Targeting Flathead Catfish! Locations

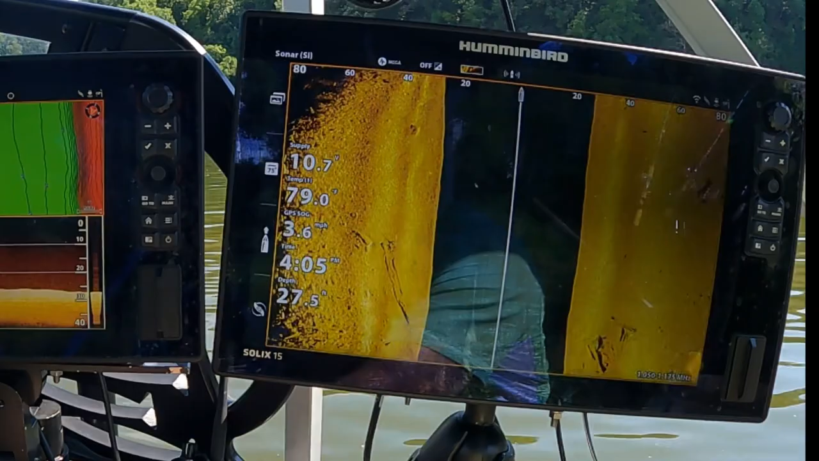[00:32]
On screen: speed 3.6 mph
good fish off of um it just seems to hold fish and you can
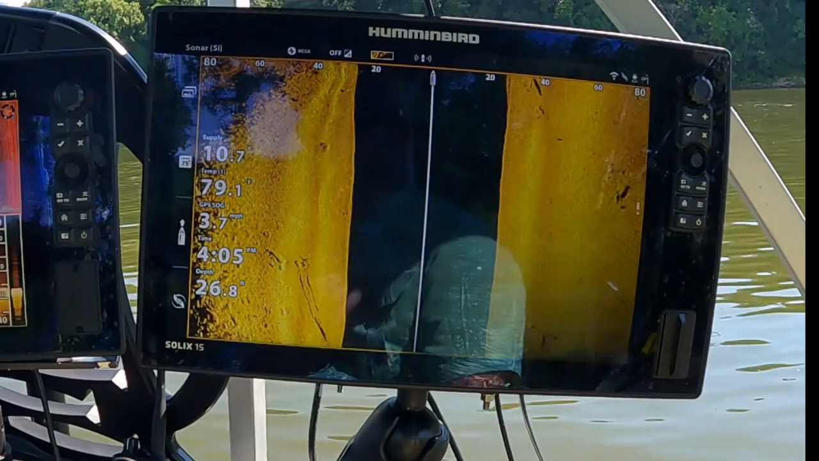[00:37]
On screen: speed 3.7 mph
use this in just about any water you're at so basically first off i set my
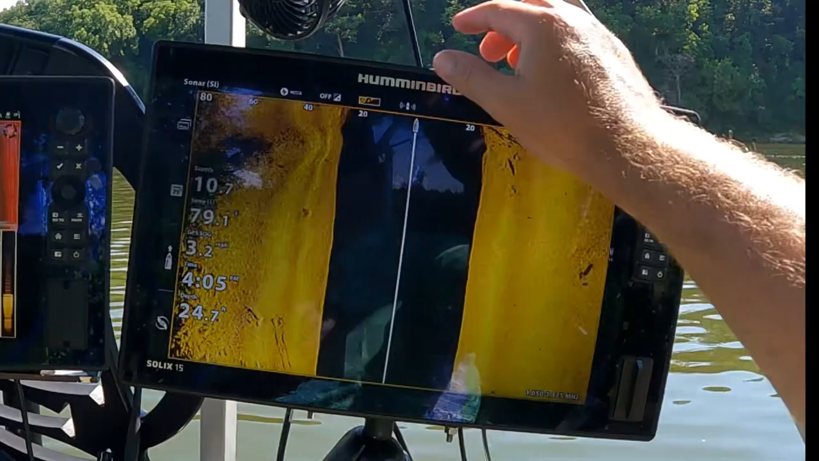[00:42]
side imaging i set it to 80 feet so i can only see 80 foot out and uh
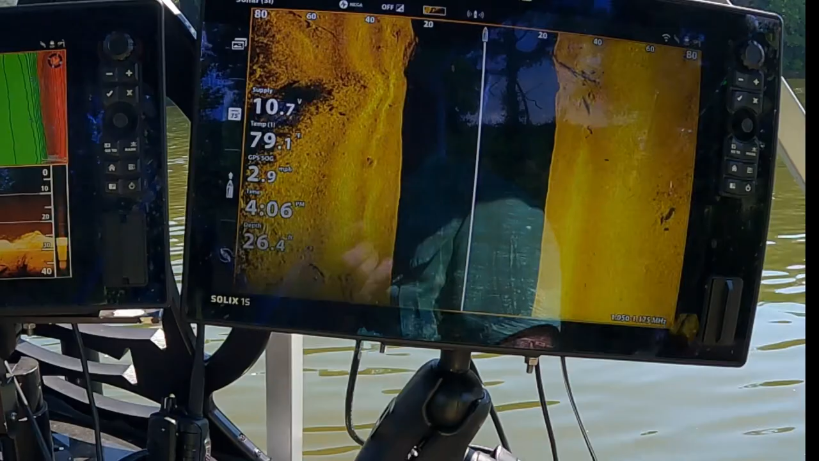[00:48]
that way i'm not i just want to see what i'm scanning i can't
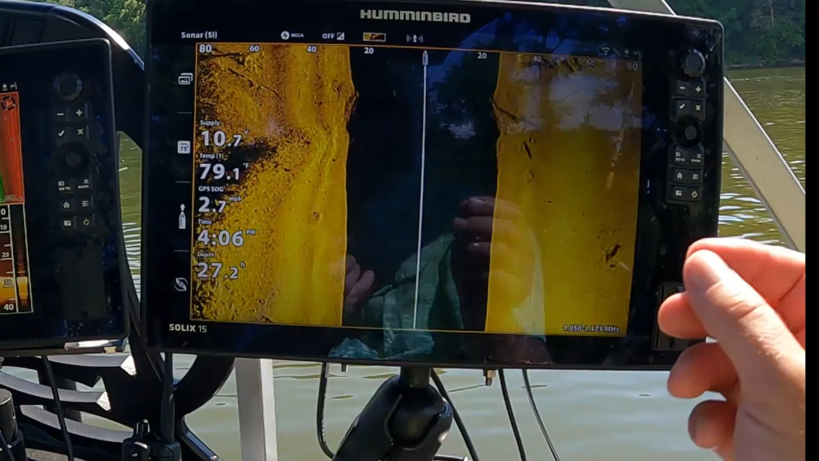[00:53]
On screen: speed 2.7 mph
i'm going to cast 80 feet in the current it's going to pull back anyhow so you might as well get close to what you're seeing so now this is some of the stuff i'm going to look for if you see over here you see
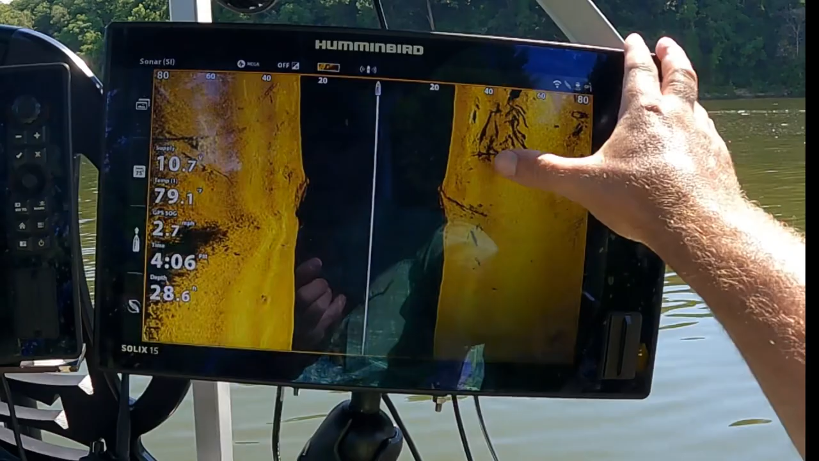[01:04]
a pile of you got some trees in here there's some brush laying down through here that looks like a log right there with a good shadow behind it
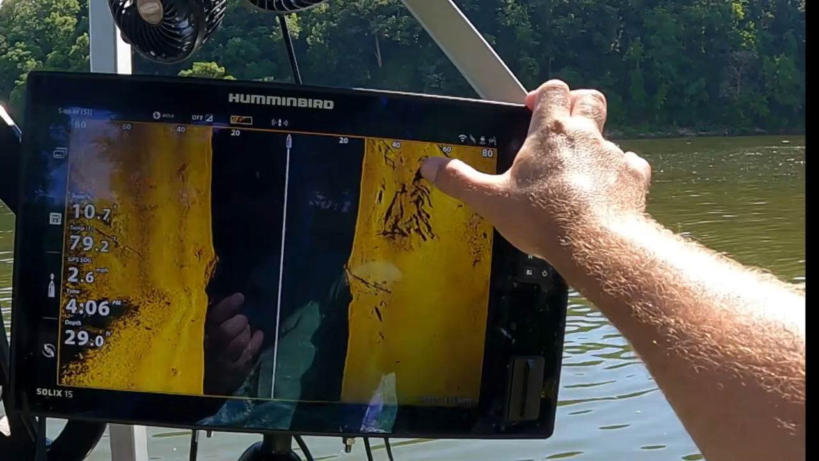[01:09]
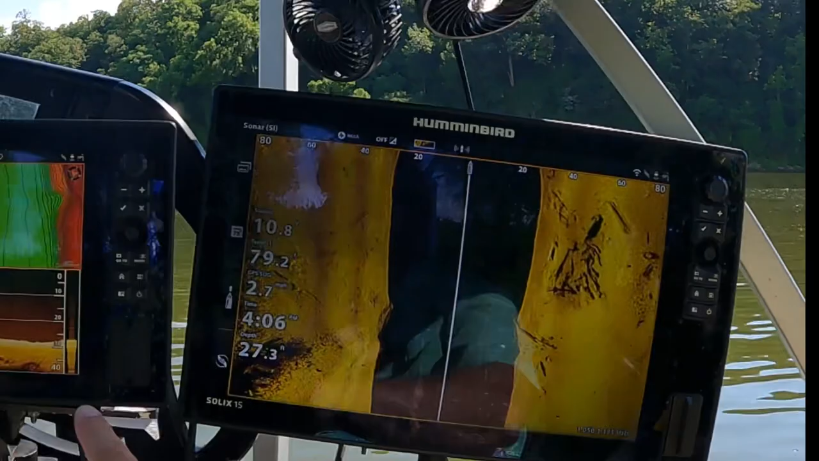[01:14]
you know just some little then i'm down imaging you can see the little pile right there and you can actually see where i got the waypoint out there now
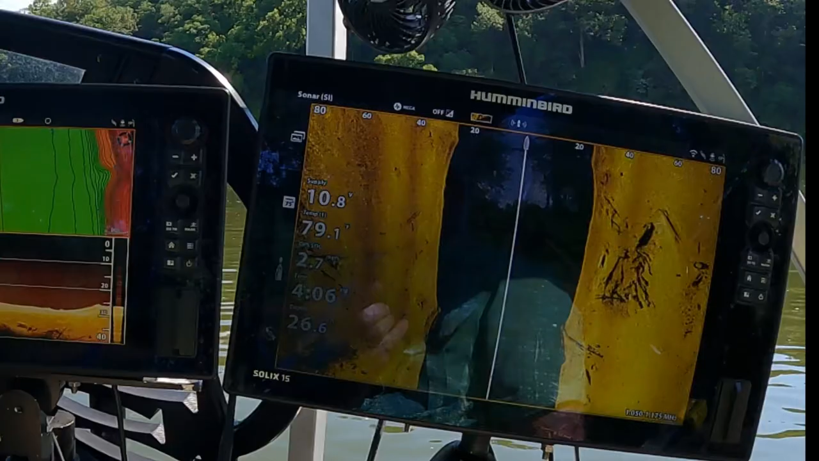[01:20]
that's stuff i'll look for i'll sit up an anchor throw some stuff out pull myself
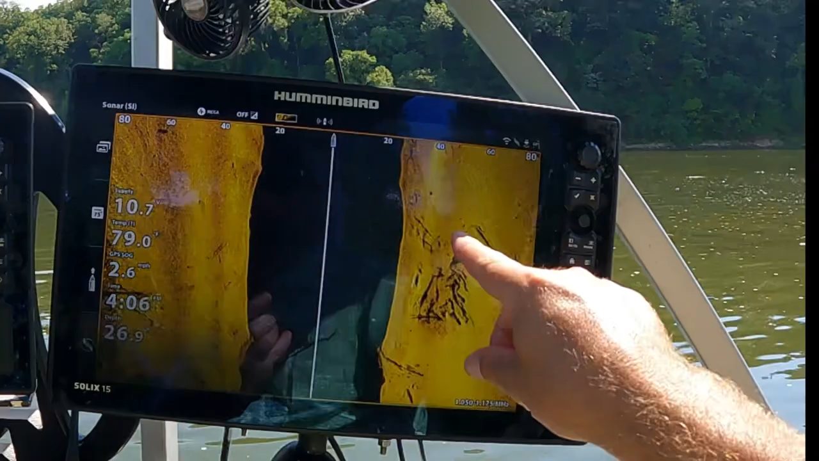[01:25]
in front of it over here and come down and fish it right here um try to catch some fish with that you know you'll see on the map i usually so there's
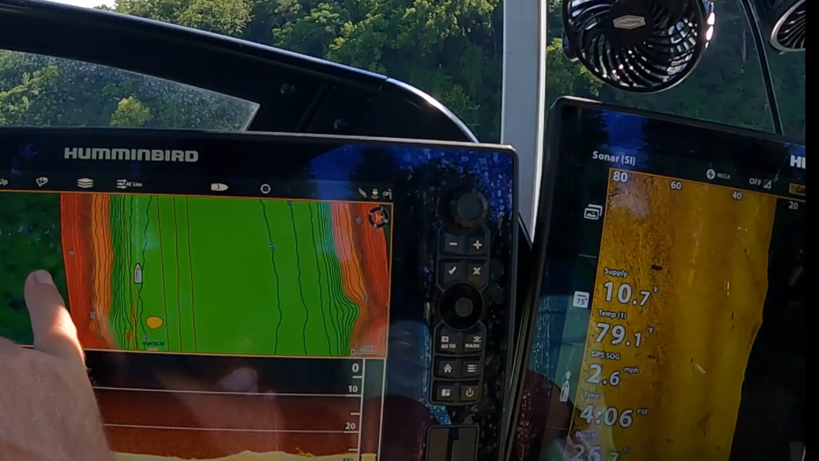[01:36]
On screen: speed 2.6 mph
the bank we're coming down so i'm not too far away from the bank so if you put that over you know i'm 60
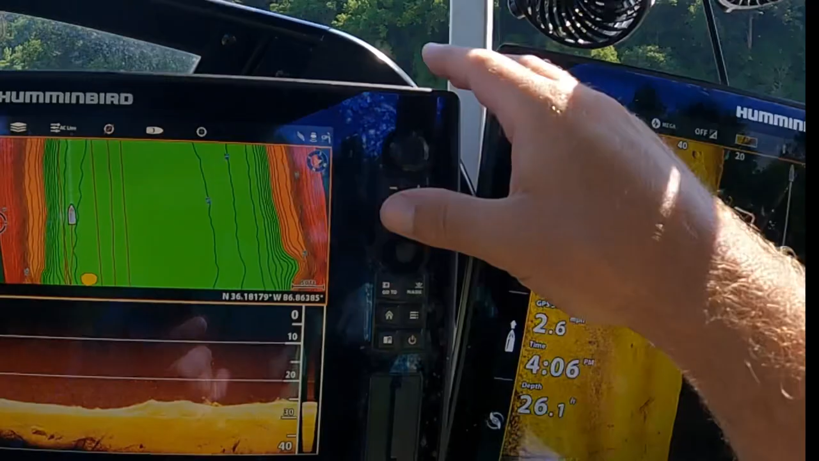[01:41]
On screen: depth 26.1 ft
feet from well 100 foot from the bank so i just kind of work down where the stair stops towards